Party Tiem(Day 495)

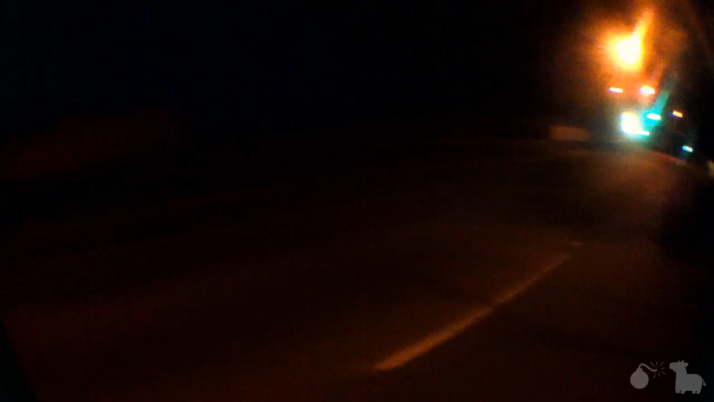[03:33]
This usually really busy street is totally empty. Maybe because it's one o'clock in the morning.